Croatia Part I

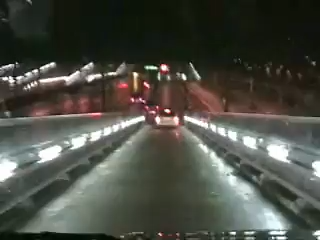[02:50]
We're driving in the Land Rover. And, uh... We're about to get in the channel. This is actually the train right next to us. Let me sit down. Let me go.